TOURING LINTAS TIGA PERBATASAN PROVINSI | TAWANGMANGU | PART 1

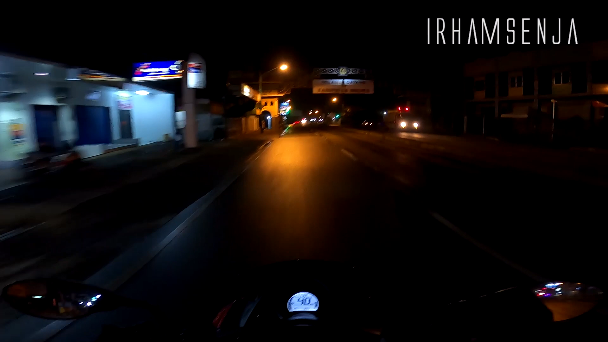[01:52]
Sekarang di GoPro di jalan, dan ini masuk ke Kabupaten Brebes ya teman-teman. Ini tugu antara perbatasan Jawa Barat dan Jawa Tengah. Langsung wae. Udah Brebes mah. Go wae lurus mah. Go terus gitu. Enggak, perempatan ini. By the way, kita connect sama si Aldi teman-teman. Rencananya sekarang itu jam 23.30 malam mau langsung ke Tawang Mangu. Mungkin nyampe sana pagi-pagi menjelang siang.
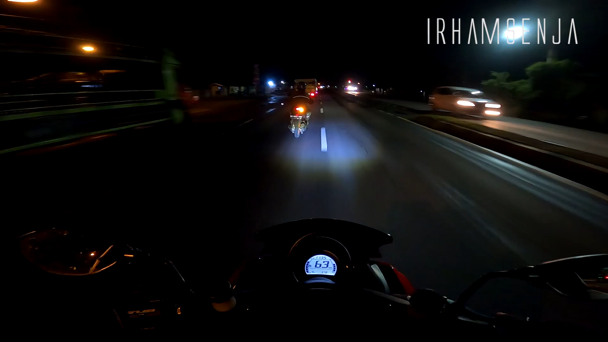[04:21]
Kita konstan speed di 70-80 km/jam. Oke, mungkin teman-teman, sebelum saya lanjutan lagi, saya doain teman-teman semua agar selalu sehat terus, panjang umur, digampangkan rezekinya, dijauhkan dari segala mara bahaya, amin ya rabbal alamin. Ya teman-teman, kita masuk di jalan lingkar Tegal. Jadi nggak ke Tegal Kota, biar keluarnya nanti bisa di mana ya, setelah Tegal, Tegal Pekalongan gitu ya.
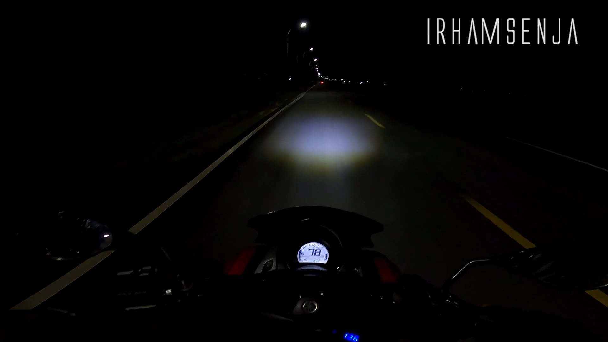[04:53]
Jadi jalannya bakal seperti ini terus. girang banget dia. Pemandangannya mungkin gini terus sampai nanti pagi-pagi. Mungkin ketemu pagi atau ketemu sunrise teh di sekitar, mudah-mudahan udah sekitar Solo lah ya.
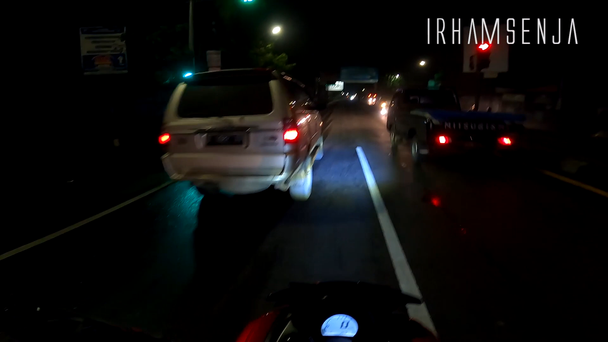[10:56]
Kayaknya tadi sore hujannya rata sampai sini, soalnya jalan tuh basah terus.
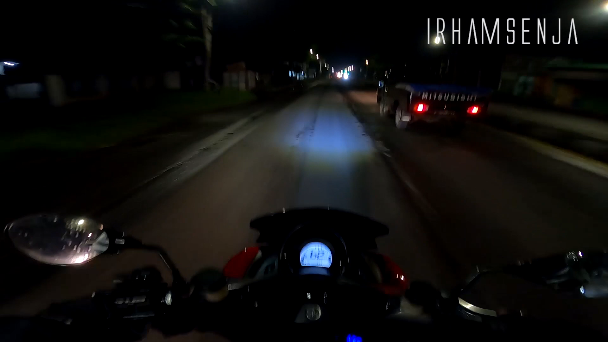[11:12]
Dari Kuningan sampai sini basah ya kayak gini aja teman-teman. Basah bekas hujan tuh, samping-sampingnya masih ada genangan-genangan. Kalau saya pribadi repot banget sih ini lewat pantura dengan lampu yang seadanya. Harus upgrade lampu lagi nih mah euy. Pekalongan kota kreatif dunia. Merah.
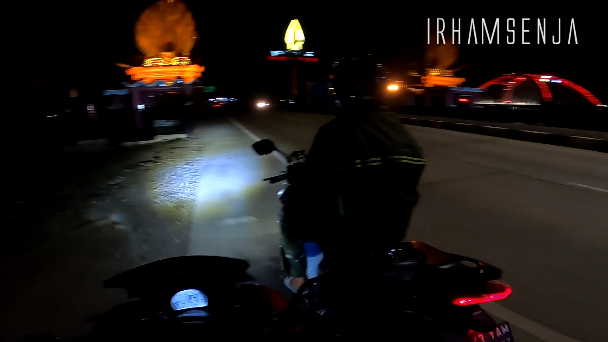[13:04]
Kita masuk kabupaten, maju dikit. Tuh di bawah, yang hijau, di bawah yang hijau. Terus. The best, cok. Re. Up, di kiri, up. Naha lo, Mbak. Itu tempat tugem. Gitu. Jadi kita udah masuk Kabupaten Kendal ya. Ini teh Kendal. Jadi ini teh jembatan Kaliwungu.
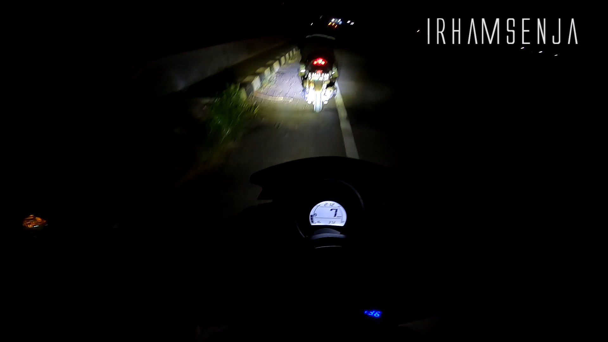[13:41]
Sudah masuk kota Kendal. Cakep ya. I love Kendal. Kendal jepit. Kendal cok. Yuk, berangkat. Kalau sudah masuk Kendal, artinya sebentar lagi Semarang. Lurus apa belok? Tengah dulu aja biasa. Lihat map. Tapi segini lurus deh. Yowis.
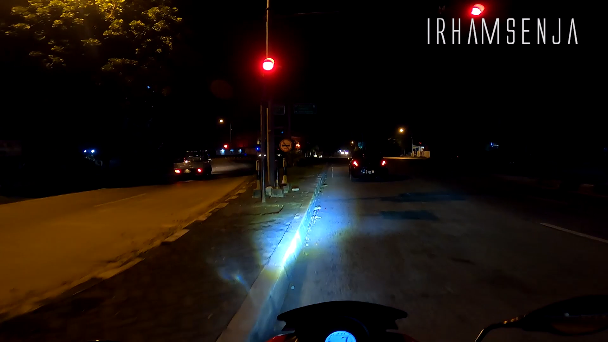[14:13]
Dari kota Sukoharjo Temanggung. Salah, ke kiri, Dik. Kiri yang keselat dia. Salah. Itu kok Waleri kata Temanggung itu mah? Mobil, kodam. Gas. Kalau malam suka lupa ingat. Ya, masuk jalan gelap lagi.
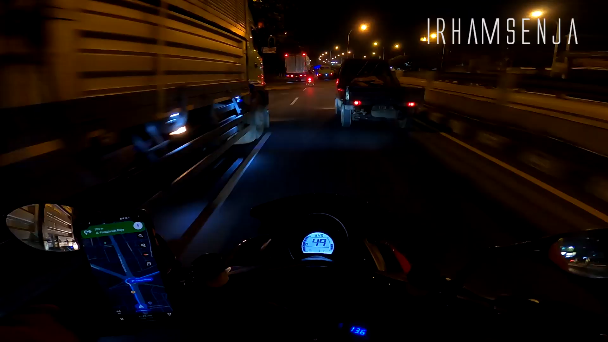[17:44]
Nah, di depan teh bundaran kita nganan. Oh, simpang lima ya. Ya, simpang 5 Sigana. Kanan Solo Jogja.
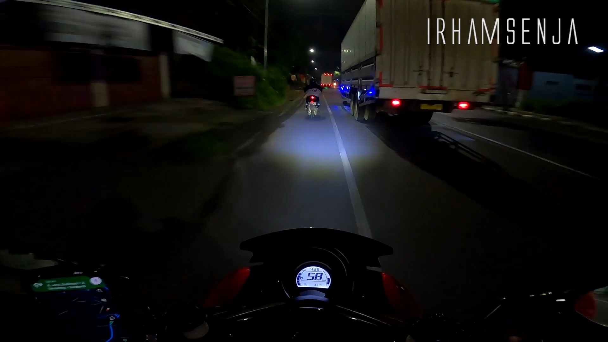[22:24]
Jalan lebar, sedikit keriting, tapi hampir nggak ada bolong sih. Karena ini juga jalur utama ya teman-teman, yang menghubungkan dari Semarang ke Solo, ke Jogja juga bisa. Sama pemerintah Jawa Tengah pun diperhatikan mungkin jalannya. Termasuk jalan provinsi ya?